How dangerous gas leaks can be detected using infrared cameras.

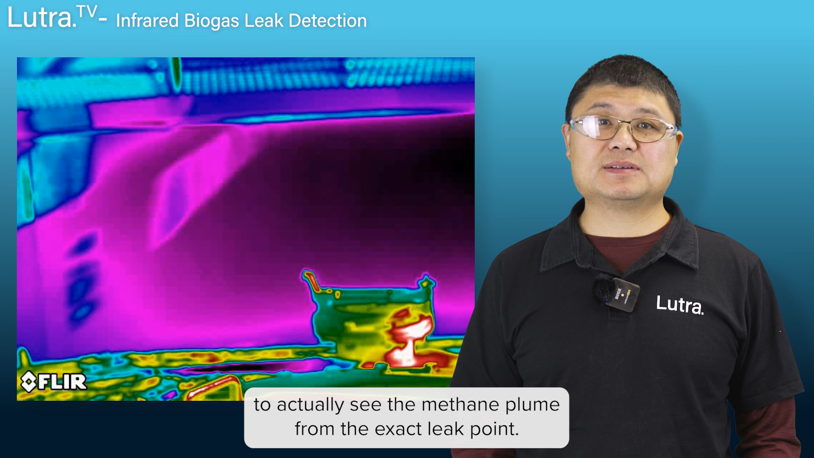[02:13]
Optical gas imaging technology uses infrared cameras to actually see the methane plume from the exact leak point. This is much more effective and efficient than the conventional soapy water method. Once the leak points are identified,
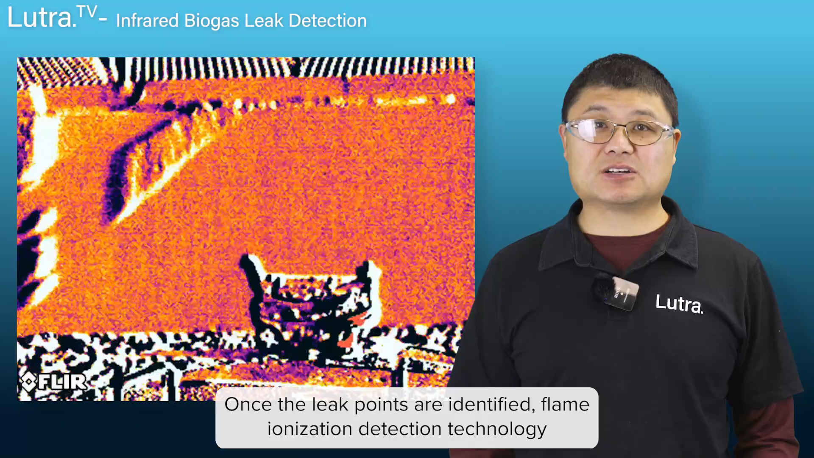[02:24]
flame ionization detection technology will be used to measure the methane concentration near the leak points. This concentration helps the operators to prioritize the fix accordingly.
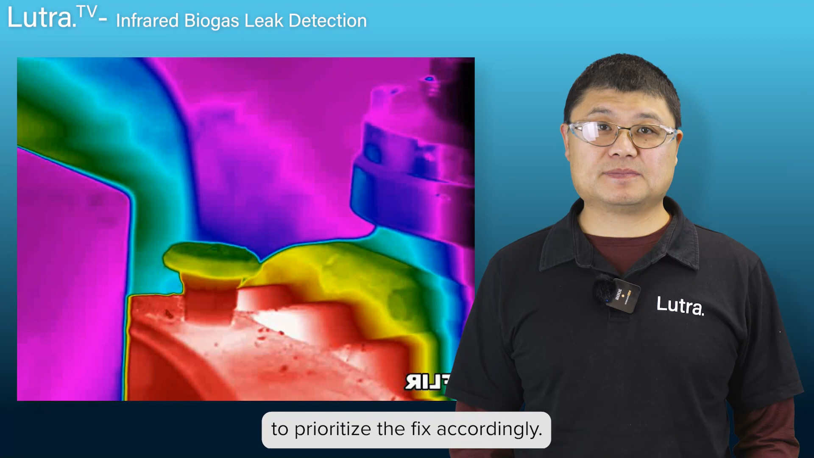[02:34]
Recently, we conducted a biogas leak audit at one of New Zealand's local wastewater treatment plants.
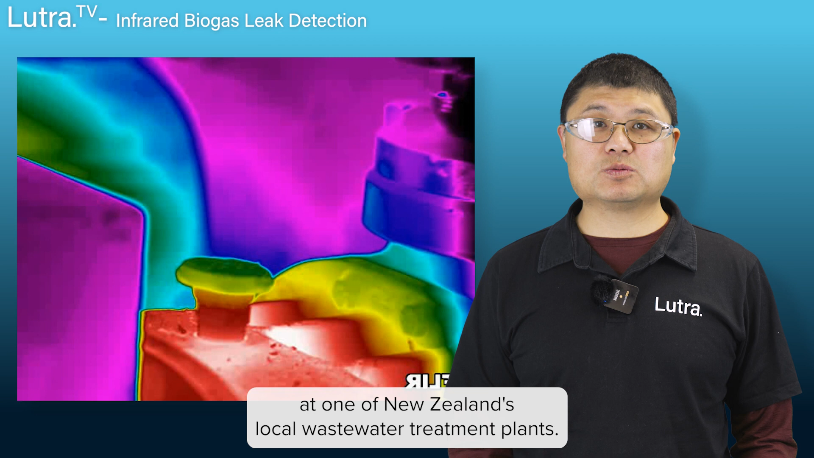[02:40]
We successfully pinpointed a leak at a small cap on the biogas blower. We also found that biogas is leaking through one of the under pressure protection valves,
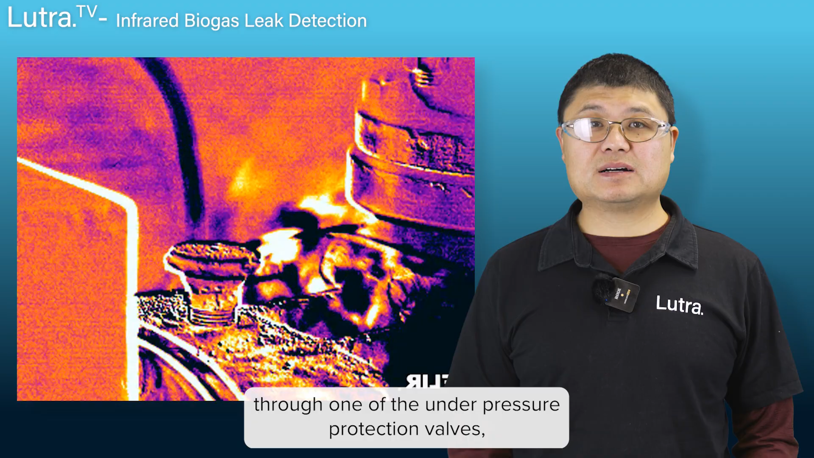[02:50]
which should be the port for air to flow into the digester in extreme cases.
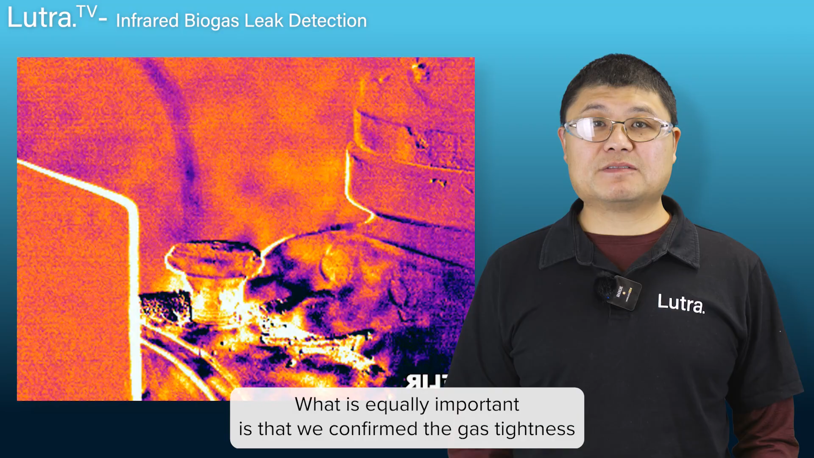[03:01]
What is equally important is that we confirmed the gas tightness of piping and equipment, which has been well maintained by the operation team. The biogas leak audit is an essential part of the biogas plant safety.